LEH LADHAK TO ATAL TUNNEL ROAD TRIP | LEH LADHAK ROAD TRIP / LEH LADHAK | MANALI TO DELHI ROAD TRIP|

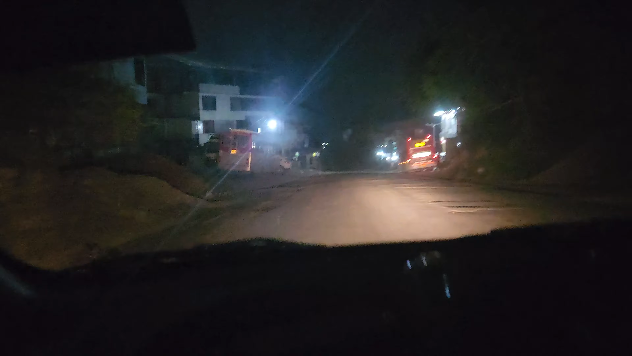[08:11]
तो दोस्तों अभी चलते हैं, तो सीन कुछ ऐसा, आप चल रहे हैं हम यहाँ से दिल्ली के लिए, तो अब चलते हैं दिल्ली और देखते हैं रास्ते में क्या मिलता है, दिखाते हैं आपको।
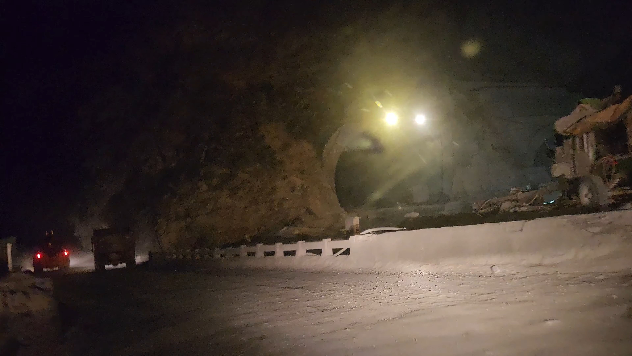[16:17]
इन लोगों के लिए ये मैसेज है कि यार प्लीज यार लो बीम पे चलो, लो बीम पे चलो, पर लेकिन लोग समझते नहीं है, वो हमेशा हाई बीम रख के चलते हैं।
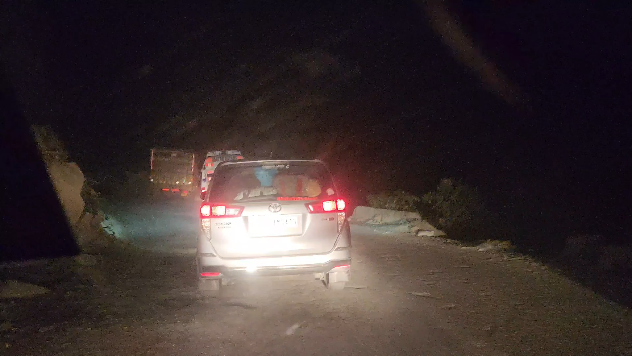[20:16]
बेकार मक्खन, मतलब रायता फैल देता है उसके आगे, उसके आगे फैल जाता है रायता।